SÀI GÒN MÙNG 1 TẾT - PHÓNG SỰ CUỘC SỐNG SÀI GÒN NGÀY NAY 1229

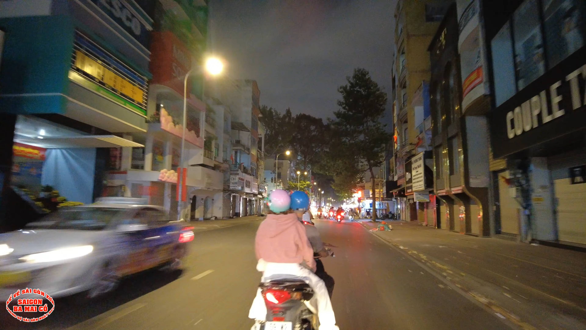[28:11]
Đây là khu này là người ta gọi là khu chợ Bào Sen.
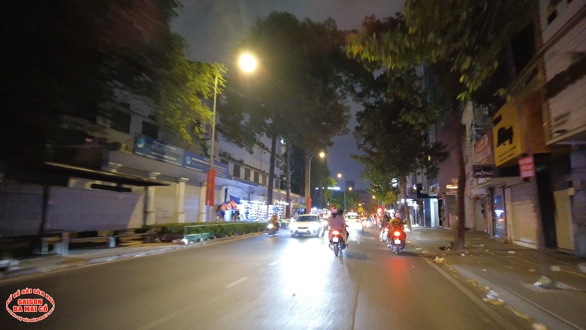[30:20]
con. Mấy cái tiệm này là quanh năm là hình như là họ lấy đây họ làm nhà của họ luôn á. Họ che mấy cái tấm bạc ra rồi ba mẹ còn thấy để mấy cái ghế bố rồi xong. Bên đây là trường Hoàng Anh, trường này hồi xưa là trường nữ mù.
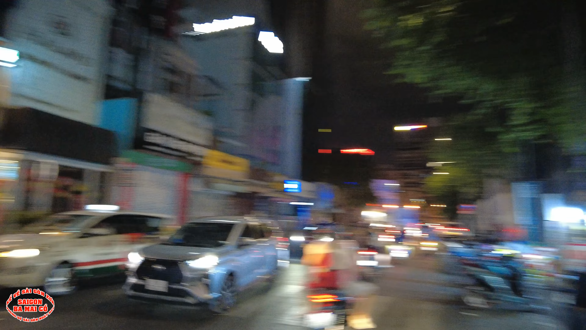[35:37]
À, giống như ngày hôm nay, trời ơi, khủng khiếp đó kìa. Rồi, xin thưa bà con, bác dân Sài Gòn bắt đầu là ngày mùng 1 đi ra đường xả chết đi nè.